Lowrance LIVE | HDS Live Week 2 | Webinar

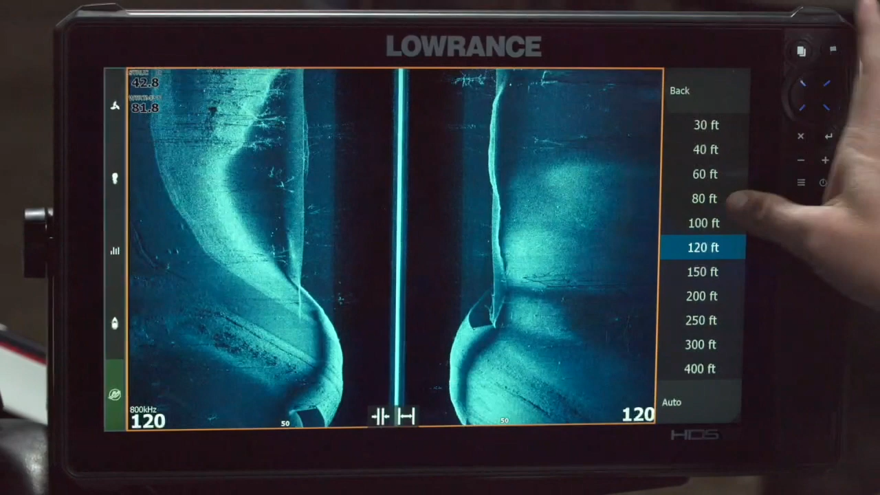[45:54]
But really, most of the time I find myself using it when I'm searching 120 to 100. And when I'm fishing, you know, somewhere between 80 and 40. So that's the range. On down scan, I usually just let that auto range, just like I do sonar. Again, unless I'm trying to maintain a specific image all the way across. If I know I'm coming across this hump, and I don't want it to range up over that hump, I would just go ahead and manually pick the range. Contrast. So we talked about sensitivity being the volume knob and sonar. Contrast is the equivalent in side scan and down scan.
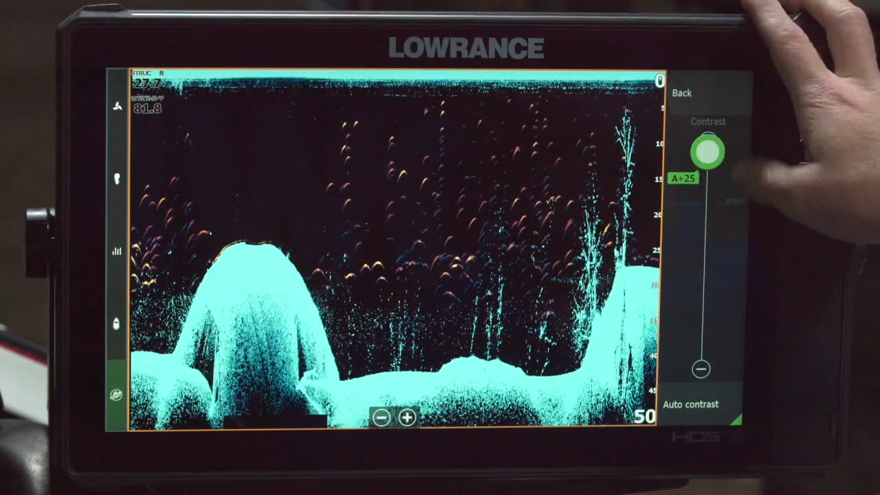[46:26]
You can see by playing with the contrast, I can really blow the picture out. I can overly clean the picture up.
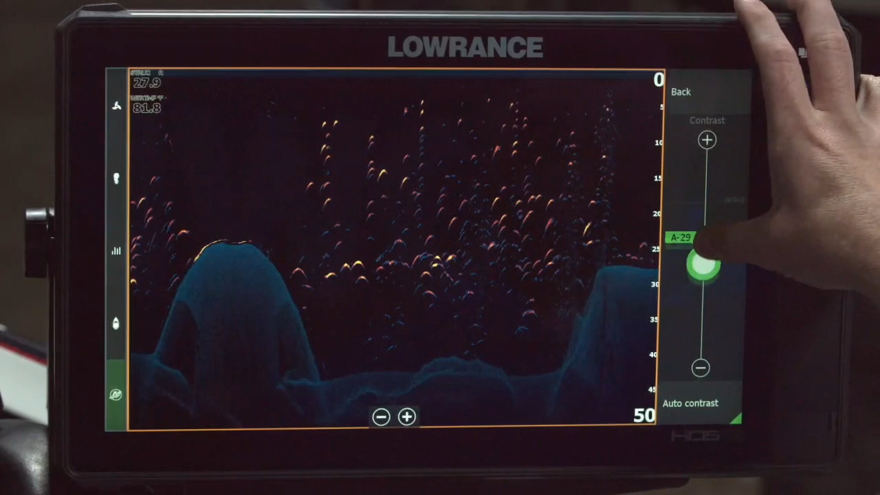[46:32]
Again, this is a personal preference. Again, I still leave mine in auto. But depending on what I'm doing, what I'm looking for, I may do auto minus or auto plus. So in this scenario where you've got a nice hard bottom, but you've got these trees on these drop offs, I may want to see the trees a little bit more. So auto plus three or four, those trees really pop off without really distorting the bottom structure too much. If I want to see the bottom structure a lot better, I may actually dial it back just a little bit so I can actually get these shadows without, you know,
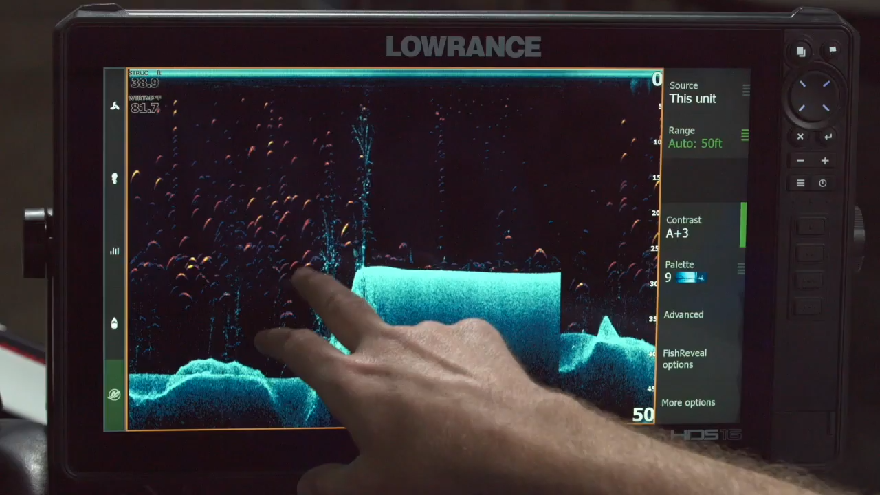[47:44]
If I were fishing right here, I'd go auto plus two or three so I can see these trees and see those fish very well on those trees. So I was saying earlier when we were going to the sonar settings, there's a feature called overlay down scan that we don't use that much anymore. And that's because we have fish reveal, that's what you see on the screen right now. So fish reveal, the super quick primer on that is what we used to tell people with side scan and down scan was to run a split screen.
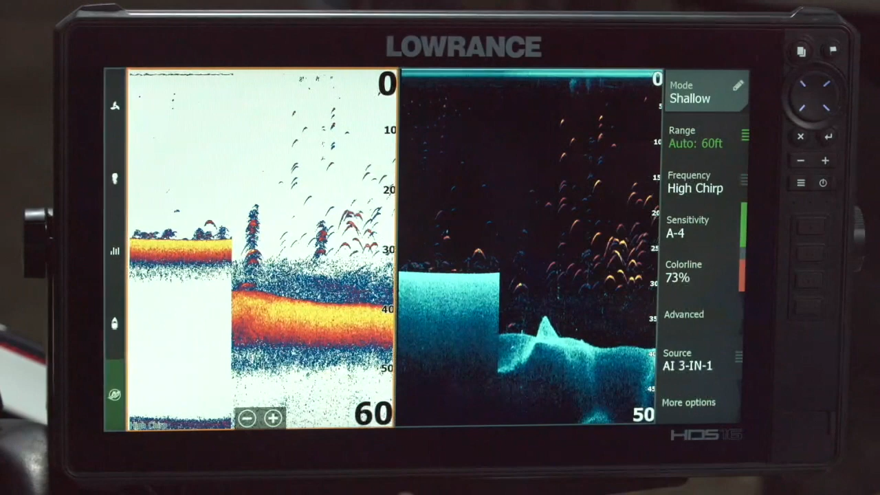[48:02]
I love seeing the trees, the rocks, the bridge pilings, but I can't see fish.
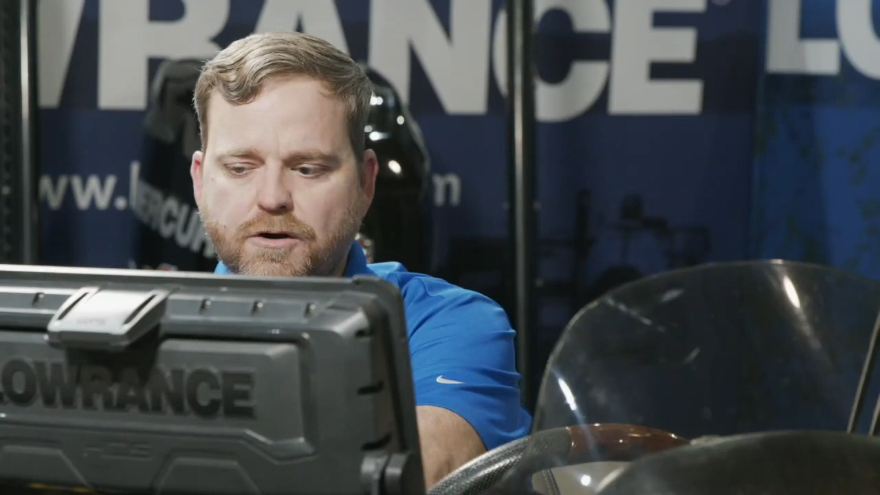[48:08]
On down scan, fish show up as little tiny dots. So if you turn that off, the fish are just going to show up as little dots, you don't get these nice arches.
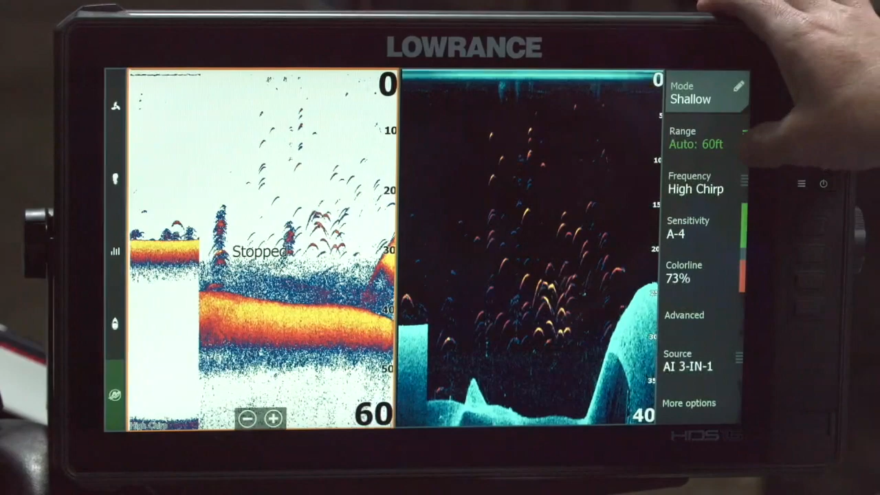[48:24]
What we've done with fish reveal is we've actually, we actually, so here's the dots. That's a fish, that's a fish, that's a fish. With fish reveal, what we've done is we've actually just pulled out those sonar arches, just the fish arches.
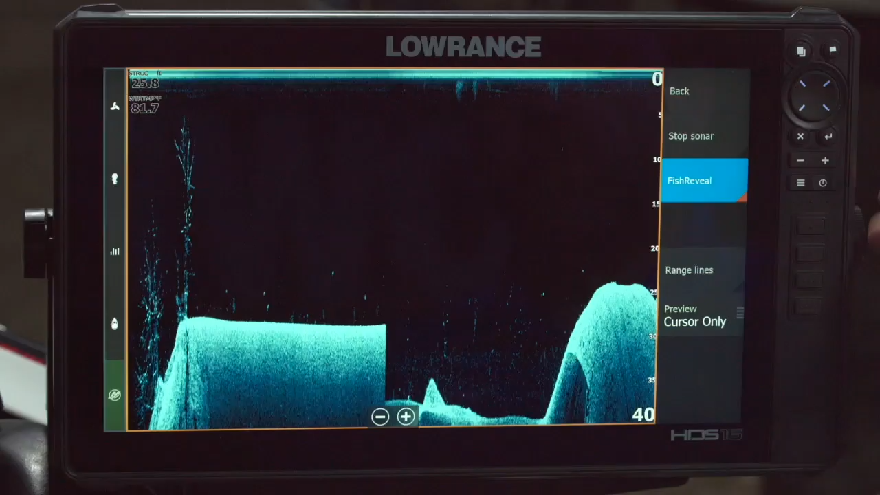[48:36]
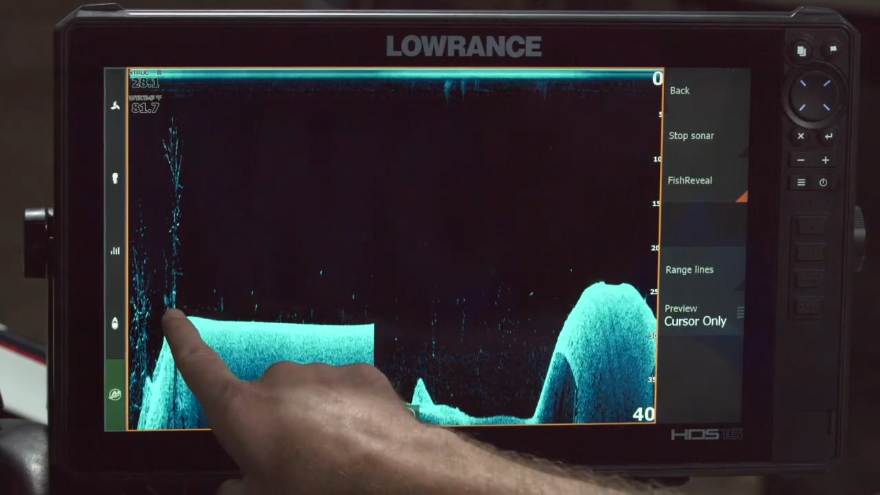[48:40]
We leave structure looking like structure, we leave bait looking like bait, and we actually put those fish arches directly on the screen.
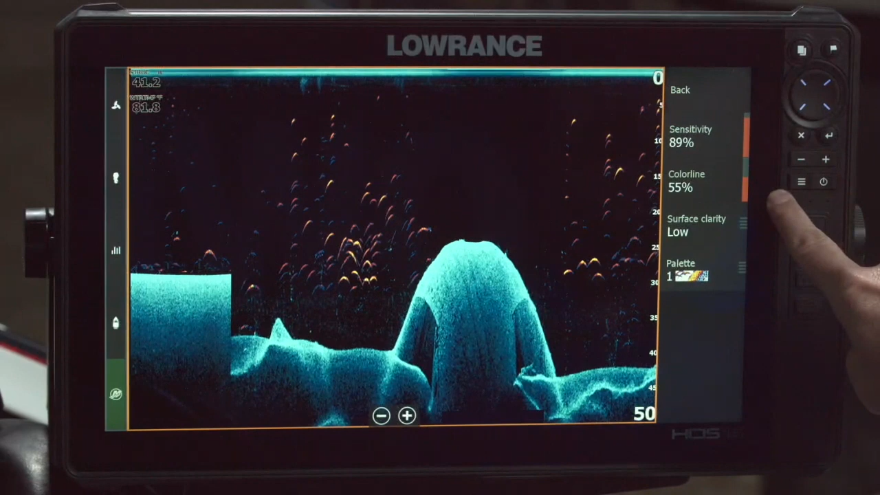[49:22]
So you guys, with those 7s or 9s, like my 7 and my dash, instead of split screening to really small units, you know, with side scan or down scan on one and sonar on the other, I can run it one big full screen. Within fish reveal options, you'll see I have my same sonar control as I had before. And this is where I do a little tweaking, right? This doesn't affect what your regular sonar looks like. I want to basically tune this the way I want to see it, so that's the default.
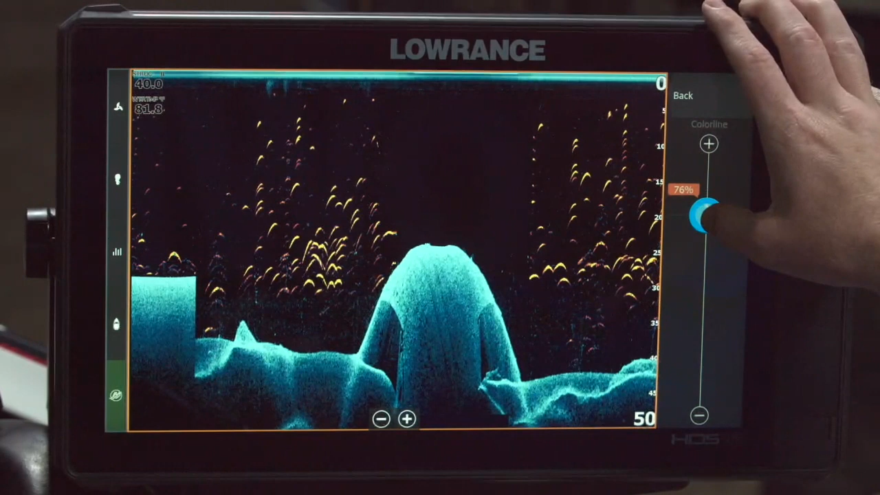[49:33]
I think that's too hot, too bright on my fish arches. So on fish reveal, I usually back that off a little bit, but I leave the sensitivity alone. There's no point in turning up the volume or turning down the volume.
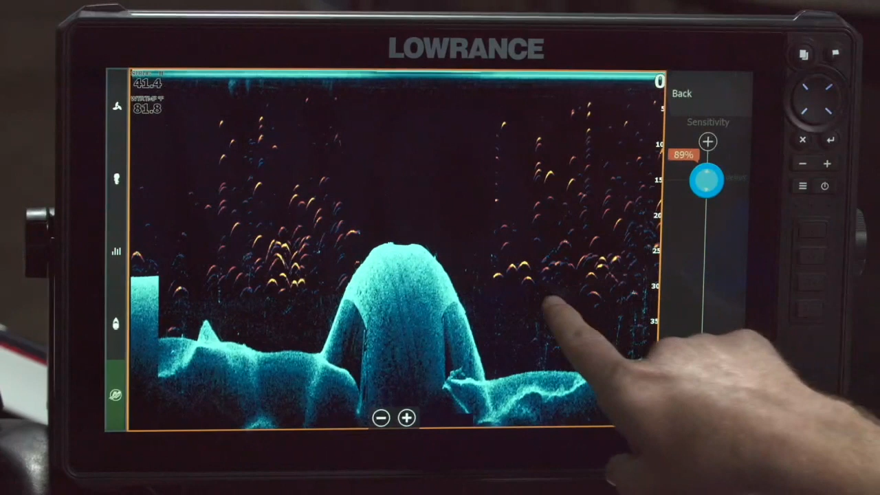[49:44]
I just change the color of the arch. I can also change the color, the actual color of the arch by playing with the palette. So you can tune this to, again, your eyes and how you like to see it. But if you haven't played with fish reveal, if you have down scan and you have sonar and the same transducer are next to each other, this is probably one of the most powerful features we've launched in a long time.
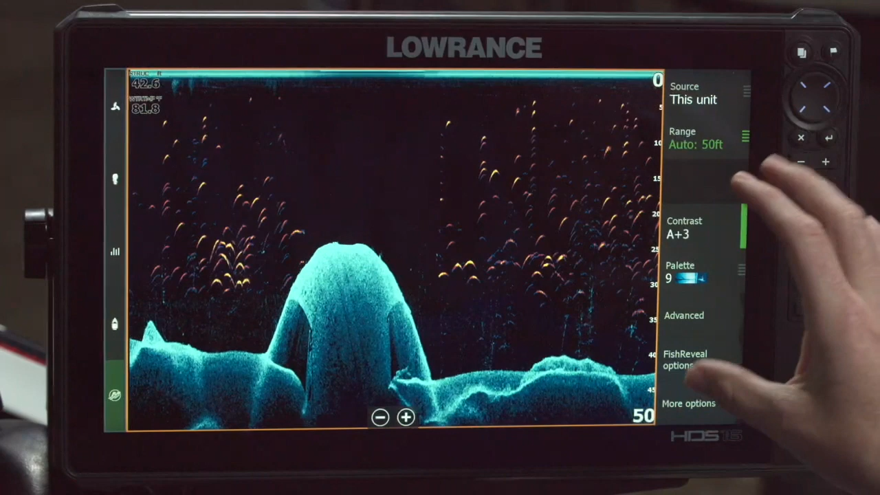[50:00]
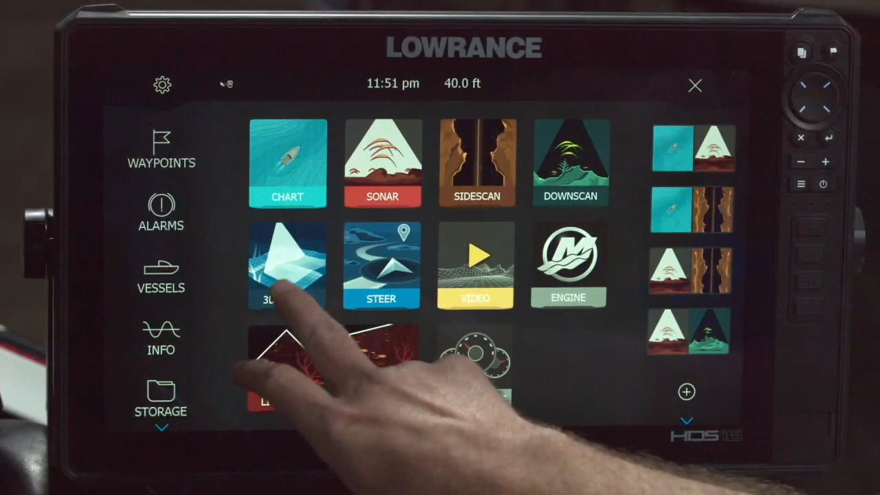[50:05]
People always ask me about palette, and this is probably the last thing I'm going to have time to go into before we open the Q&A up, is people ask me about palette.
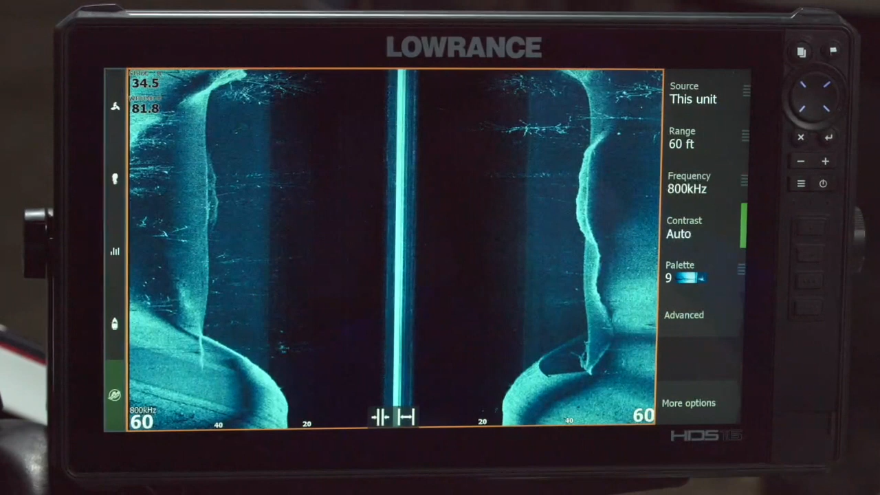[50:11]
Again, just like I said on regular sonar, palette is a personal preference. You can't do it right, you can't do it wrong. We have ten of them in here. Again, your eyes are different than my eyes. When I'm fishing on super bright sunny days, I may want this blue palette. Or if I'm fishing on maybe an overcast day or something, I may want something a little bit more muted. You know, one of these brown or gold ones. So again, personal preference. Fits the application. I, again, I have my favorites. I have ones that I never turn on.
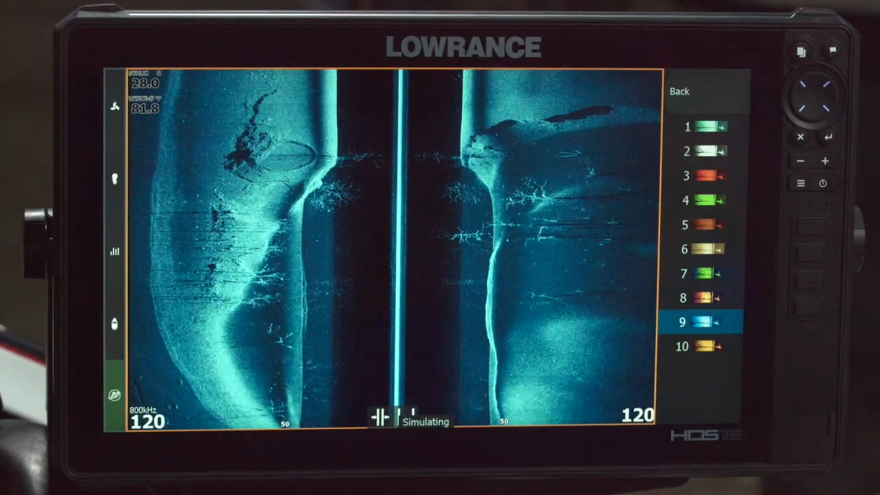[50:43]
But again, just because I don't like or use something doesn't mean that you won't. And then the only other thing we have in here in advanced is again surface clarity. Remember that's just cleaning up the noise. You can see here in the middle. So here it's off. Maybe it's probably a little bit more effective on downscan. But you can see the noise that we've gone through here. Just the speckle in the water column.
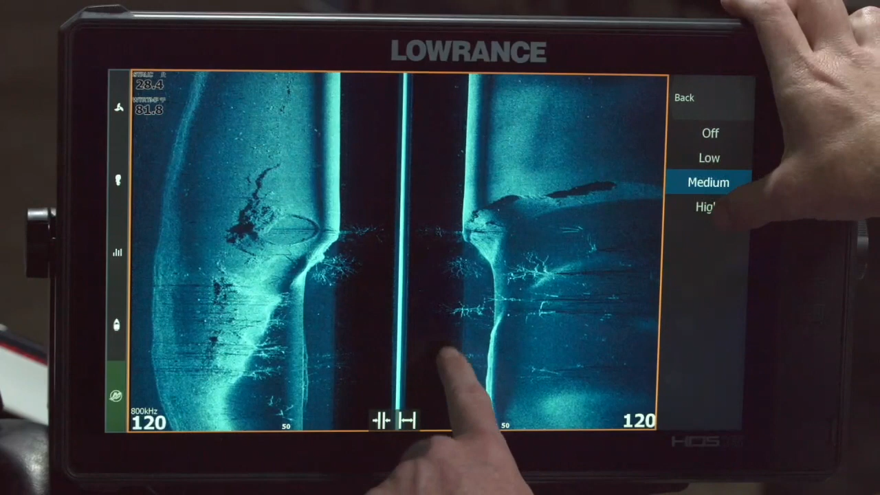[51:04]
I can actually clean that up without actually affecting the image too much. So this is a place that I actually do play with surface clarity a little more than I do when I do sonar.